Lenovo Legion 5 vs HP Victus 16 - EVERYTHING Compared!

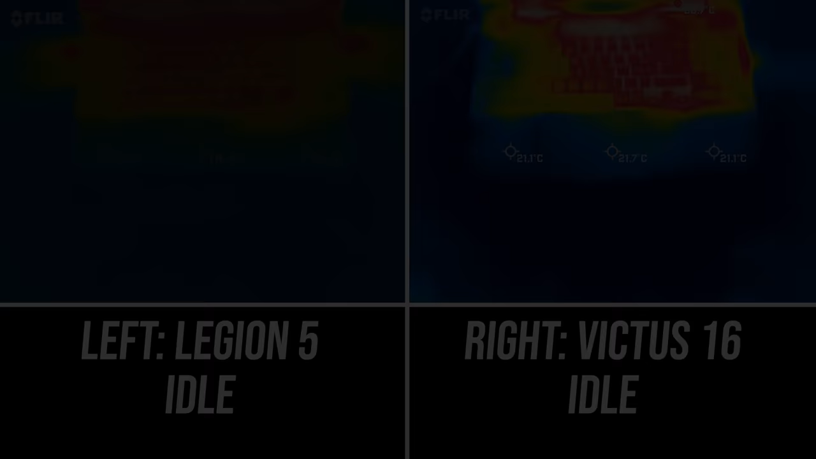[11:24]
The Legion was cooler to the touch when both were sitting there idle, but that's not to say the Victus was warm,
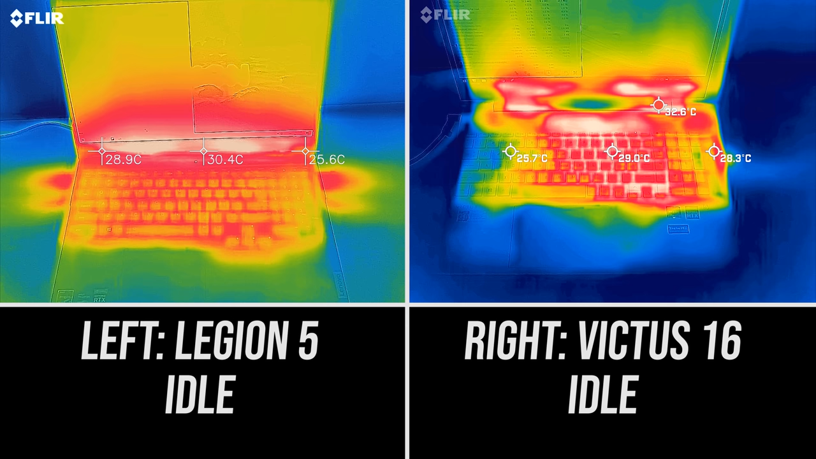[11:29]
low 30 degrees Celsius is normal in this test, the Legion was just below average.
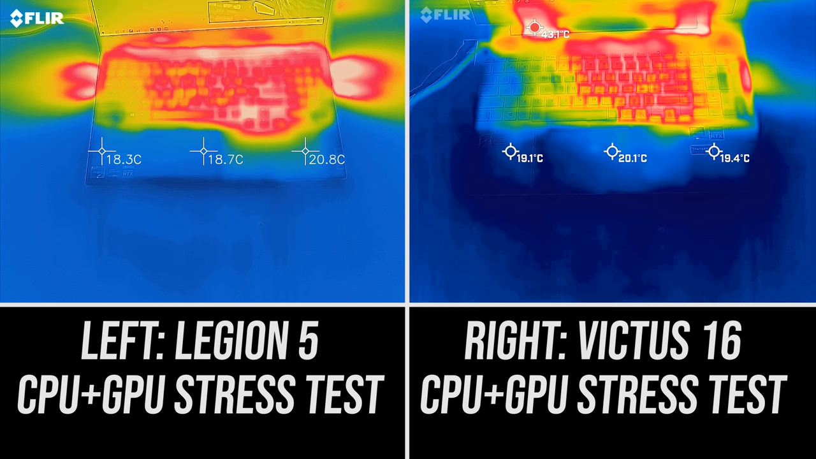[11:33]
Neither were hot to the touch while under heavy worst case stress test. The Victus was perhaps a little warmer, but it's close.